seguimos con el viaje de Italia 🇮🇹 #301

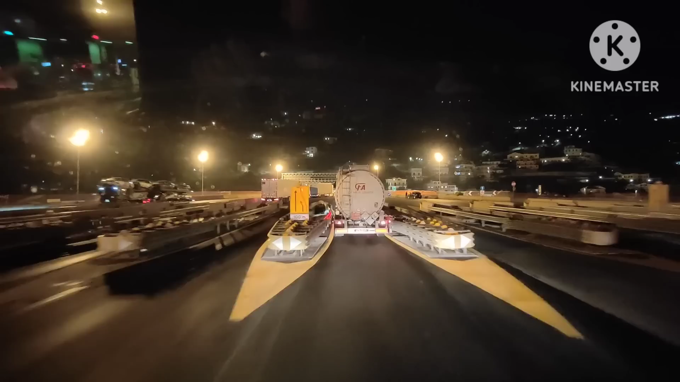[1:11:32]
Estrechito. ¿Esto para que no pasen los tanques franceses y entrar en guerra o qué? Y aquí sale un coche de la nada. Bien.
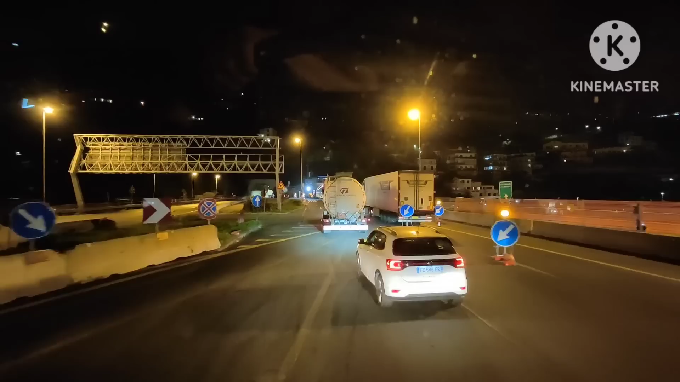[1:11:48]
Va con el T-Cross. Pues dice, yo me meto por aquí, no pasa nada. ¿Y ahora qué nos vamos? ¿Para el otro lado otra vez? Será por la obra.
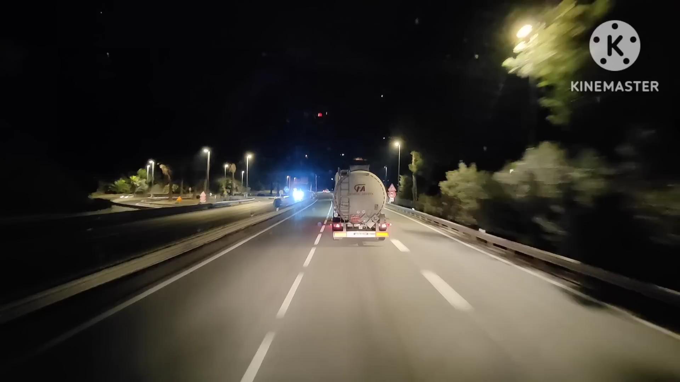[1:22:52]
Ley by Ley, a 32. Avenida Gustave Eiffel, en Niza. Pero en Niza no nos vamos a meter a aparcar. Chulo que estuvo, que van más rápido.